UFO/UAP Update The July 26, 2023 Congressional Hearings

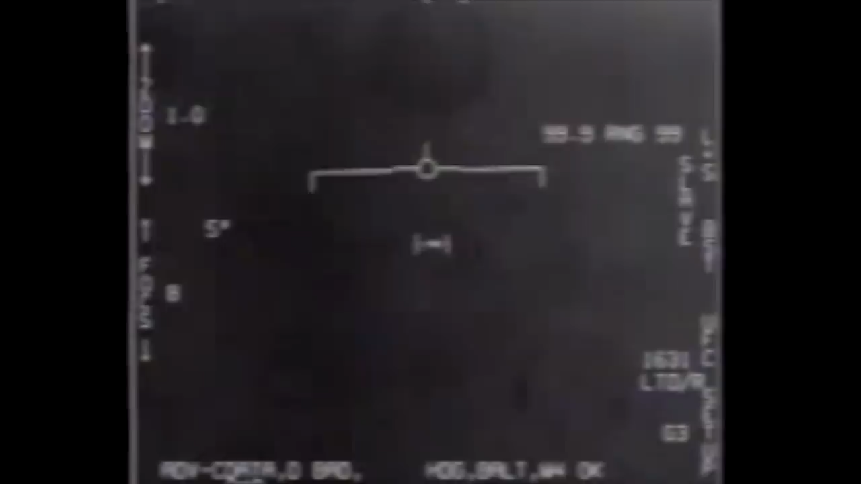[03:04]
Take your pick who is right. The footage remains controversial, some claim it's a distant plane, others claim it's anomalous, but there is some evidence that whatever it was,
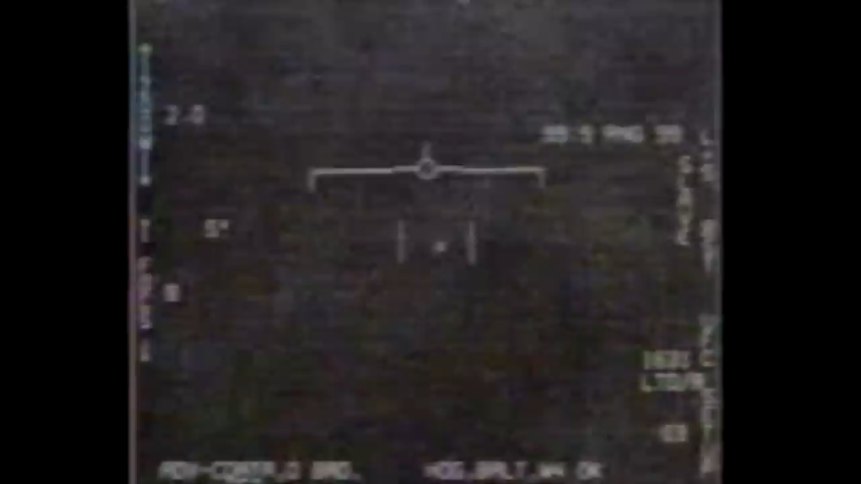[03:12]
was actively jamming the radar of a US Navy F-18, which is very much a hostile act of war that's not to be done in peacetime.